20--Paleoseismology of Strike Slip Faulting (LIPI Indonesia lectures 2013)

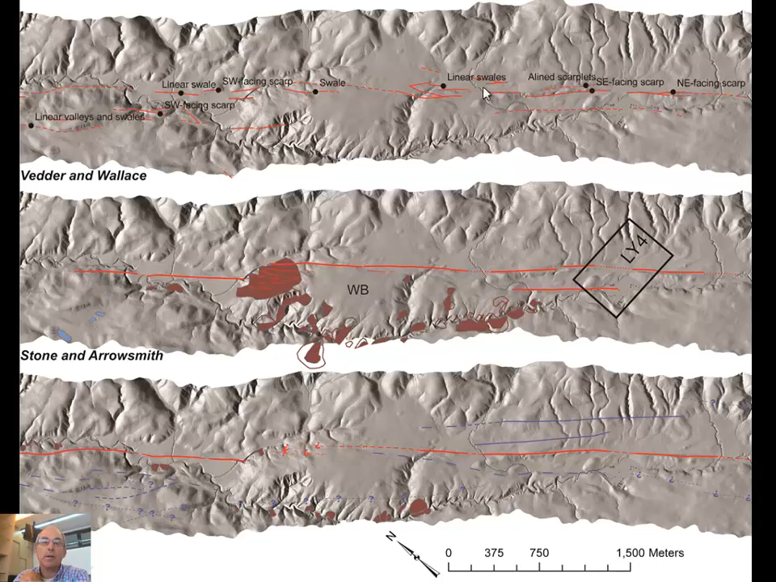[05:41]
they name some of these features. So, swale is kind of like a low sort of trough along the fault zone, small scarps that are aligned, so on. So, this was just kind of comparing different styles of mapping. So, we've already seen this one.